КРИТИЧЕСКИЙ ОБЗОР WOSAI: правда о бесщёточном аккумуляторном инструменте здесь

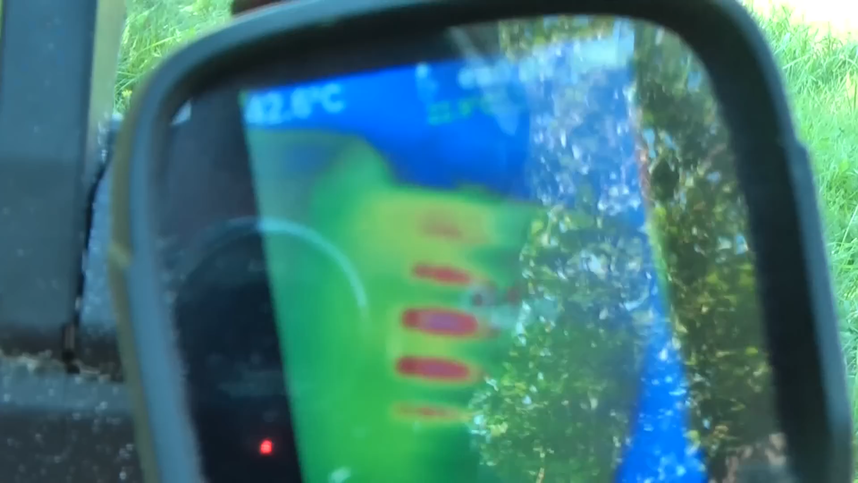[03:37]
Двигатель нагрелся до 71 градуса. Блок управления 45 градусов. Пилим дальше.
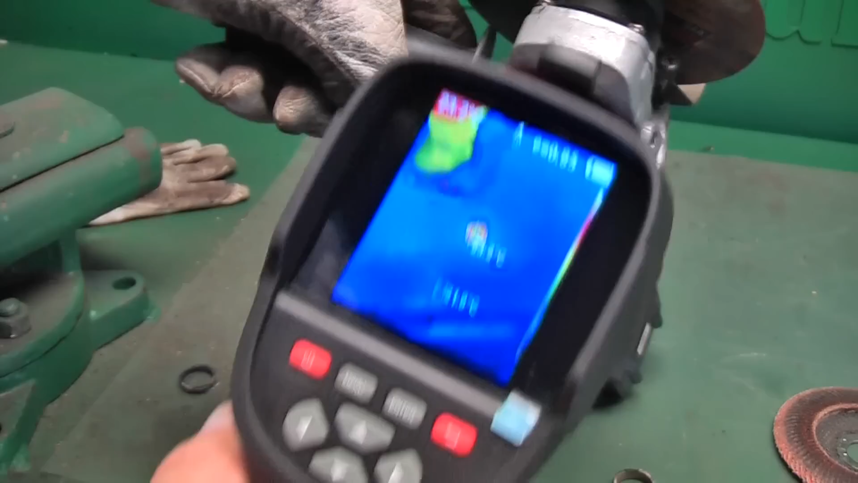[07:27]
Посмотрим температуру. Двигатель где-то 50 градусов.
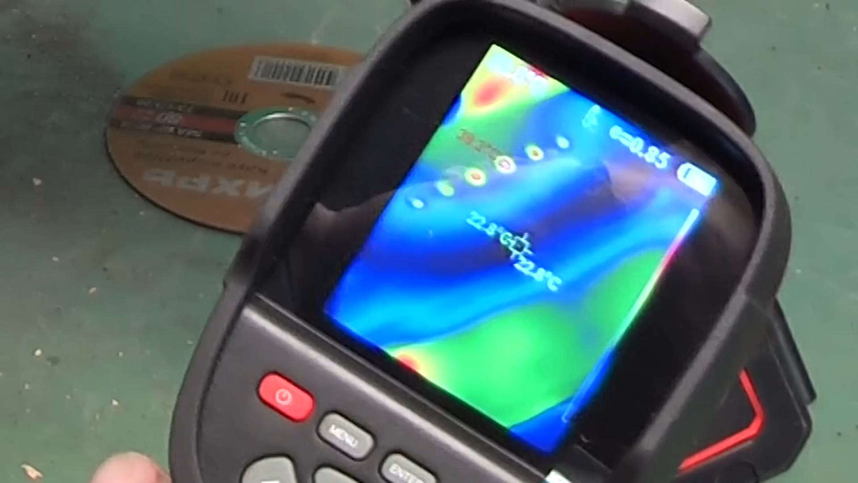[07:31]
Блок управления около 40. Ладно. Режем дальше.
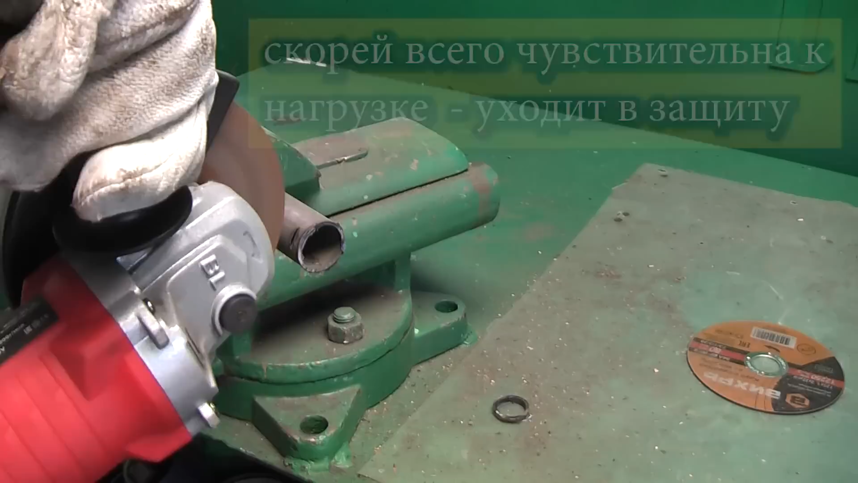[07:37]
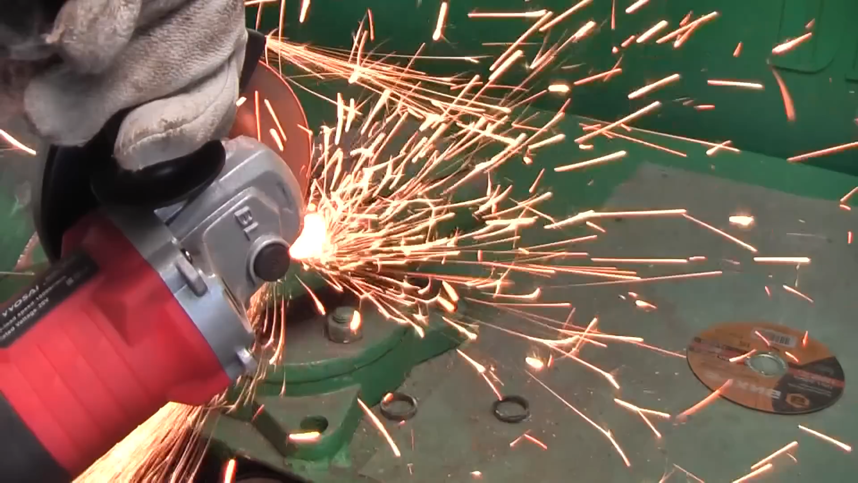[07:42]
И опять вырубилось.
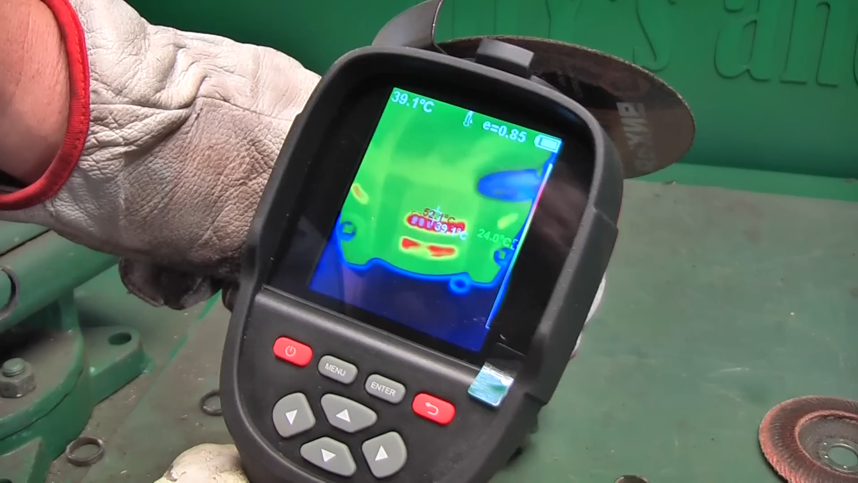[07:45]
Двигатель 55 градусов. Аккумуляторы нагрелись до 30.